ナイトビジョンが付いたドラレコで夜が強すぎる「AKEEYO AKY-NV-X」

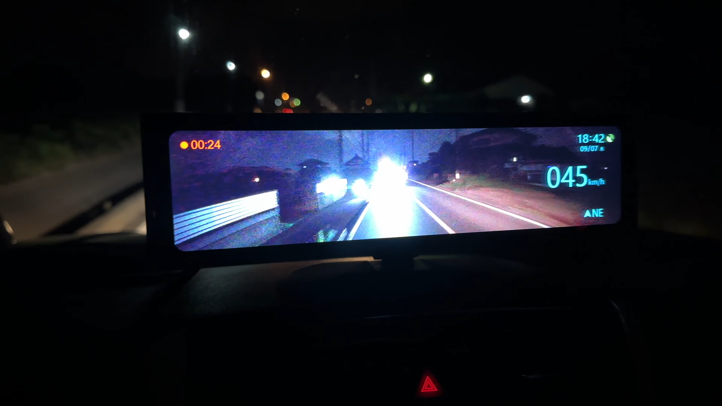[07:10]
よく見えますね。今ちょっとね、後ろから車来ててライトに照らされてるんですけど、あの、これね、難しいんだよな、これね。
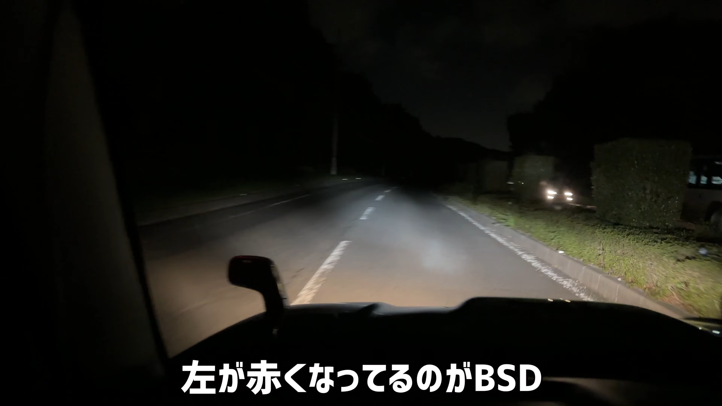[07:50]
さあ、真っ暗い道路に来ました。街灯なし。こんな感じで、まあ、車のライトに照らされてるところだけが見えるんですけど、それが、はい、こんな感じです。このね、木々、道路の脇の木
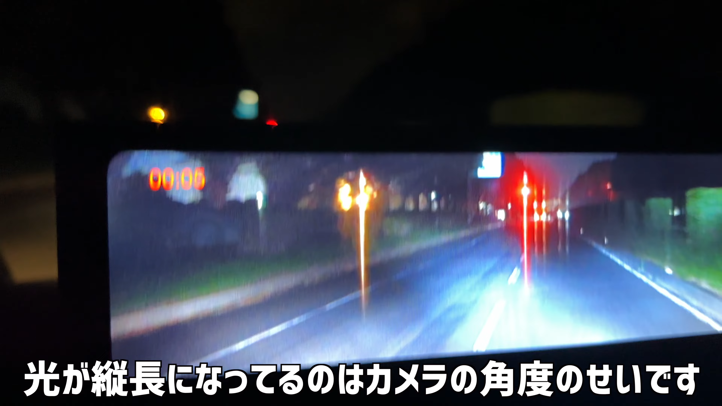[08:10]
々の向こうまで見えてるの分かります？芝生の色まで見えてますよね。夜間性能の強い iPhone で撮っても真っ黒ですよ。
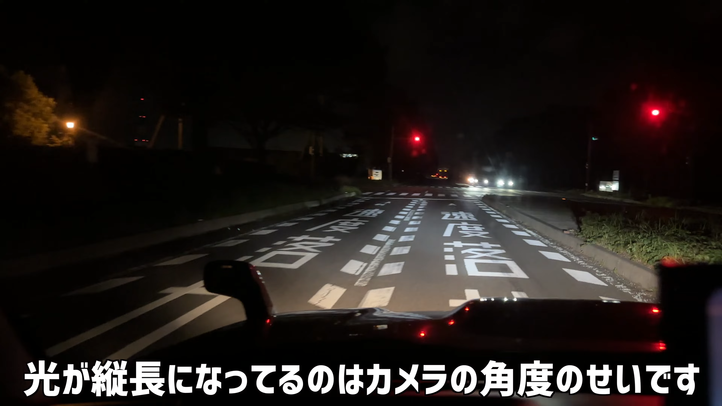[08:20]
それがこんな風に見えちゃうんですね。ちょっとピント合わないですけど、はい。なので、こう、何がね便利かっていうと、例えば今ね、これライトね、すごく明るく映ってますけど、このライトに紛れて人が歩いてきたっていうシーンでしっかり見えるんですよ。肉眼だとほとんど見えないような、人が歩いてきたっていうのがすごい見えるんですよね。
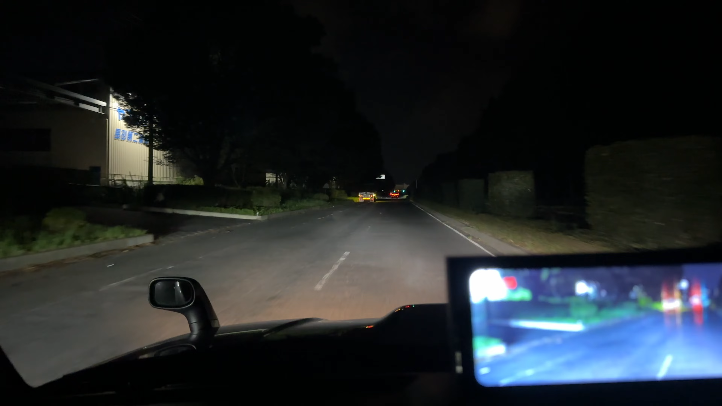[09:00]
で、横断歩道の端っこに立ってる人は車のヘッドライトでは基本見えないんですよ、ハイビームじゃない限り。それがロービームであったとしても、早期発見につながるわけです。だから、まあ、安全運転だったりとか、なんか夜運転苦手なんだよねっていう人にとってはすごく、ありがたい。
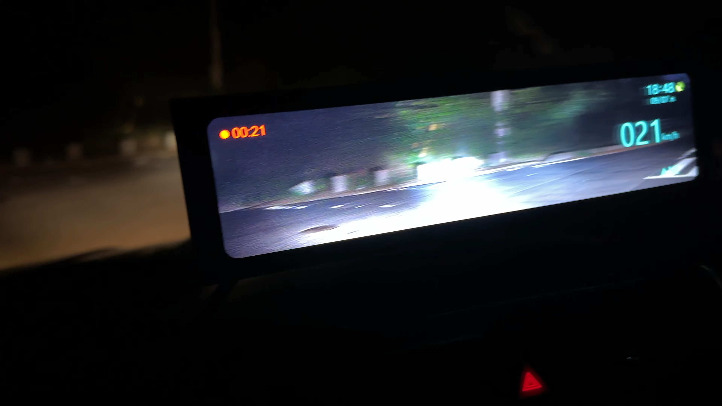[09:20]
で、これっていうのが単純に安全じゃないっていうだけの話ではなくて、ストレスが溜まるか溜まんないかっていうところにもつながってくるんですよ。夜の運転って結構ストレス溜まるから疲れるっていう場合が多いんじゃないかと思うんですけど、ご覧ください、この見え方の違い。めっちゃ先まで明るく見えてるんですよ。で、当然ね、これ見ながら運転するものじゃなくて、まあ、こういうミラーと同じで安全確認のために見る
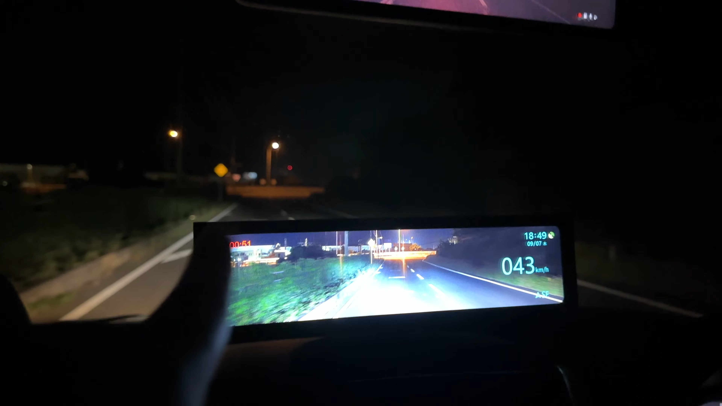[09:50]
モニターであると言えると思うんですけど、そう考えるとやっぱり上についてるよりは